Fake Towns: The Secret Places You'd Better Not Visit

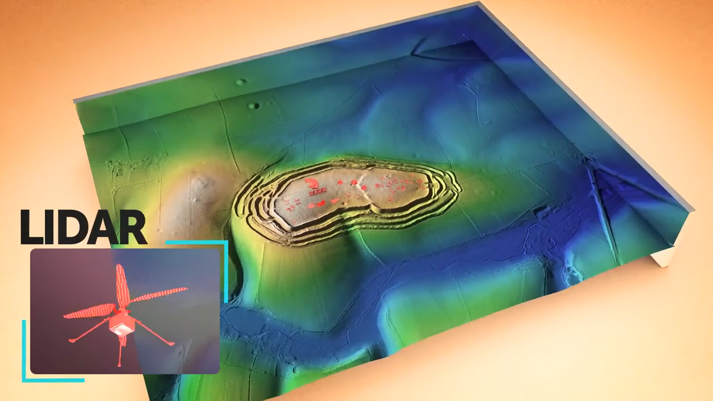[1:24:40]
They did it with LIDAR, light detection and ranging lasers, which they used to scan areas from the air.
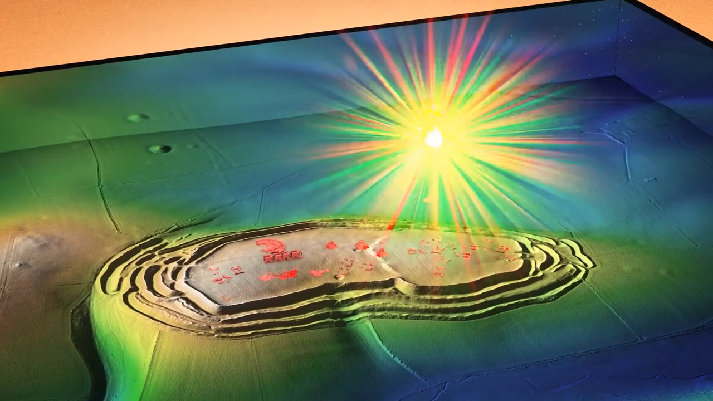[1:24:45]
The region we're talking about is pretty vast.
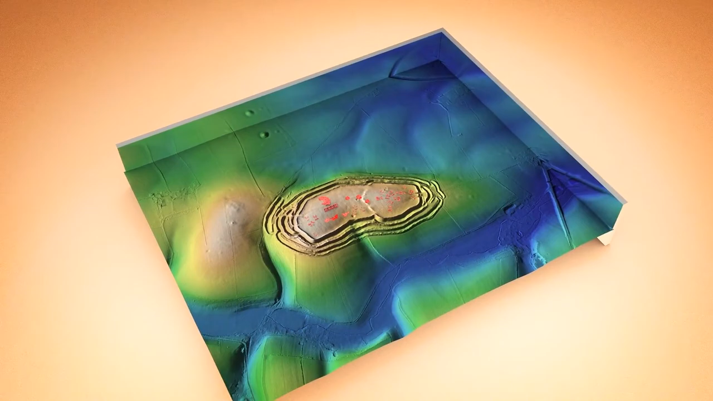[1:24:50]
All those structures and buildings they saw over there stretch across about 650 square miles. And these spots were supposedly occupied thousands of years ago.
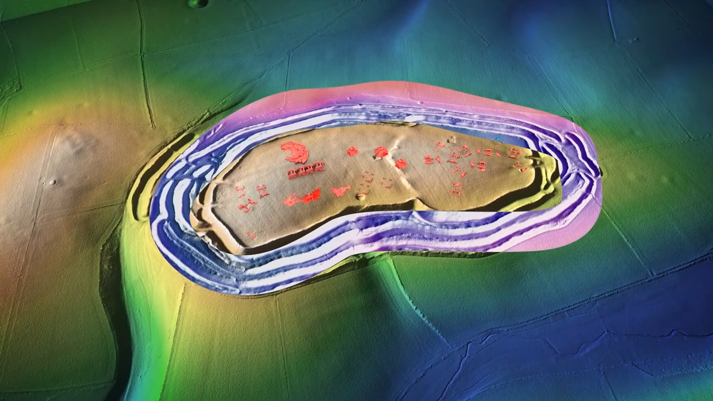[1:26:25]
So, why exactly did the Maya settle in this region?